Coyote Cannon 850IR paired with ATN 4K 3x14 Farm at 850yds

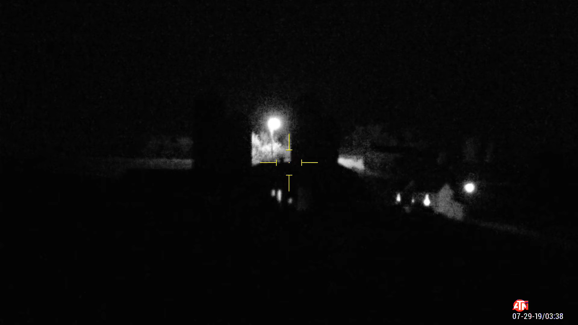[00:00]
This farmhouse, 850 yards, the Sniper Hog Lights and Coyote Cannon. Let's flood it out to fit the screen. I'll take it in the spot.
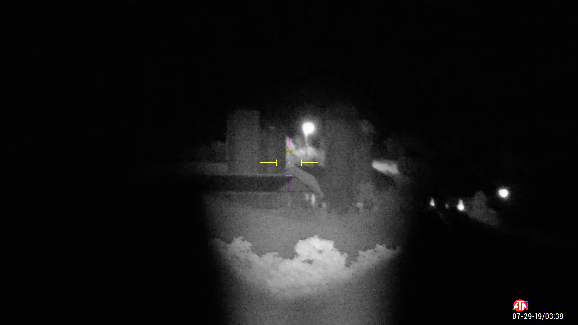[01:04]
850 yards and I could count cows if there was a help. I'll take it in the spot.